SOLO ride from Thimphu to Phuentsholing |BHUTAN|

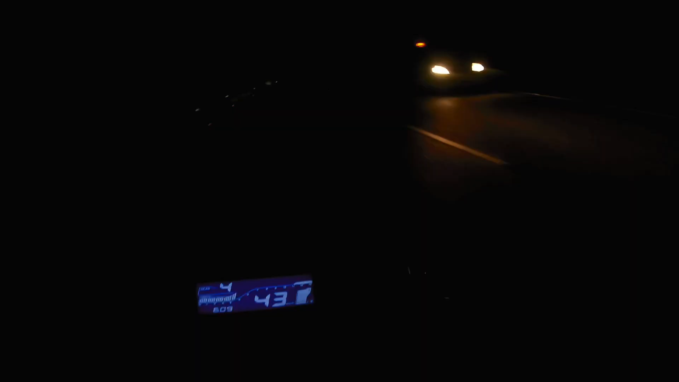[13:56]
I was just trying to show you guys the light. Okay, I got it there. I mean the light on either side of the road looks very beautiful.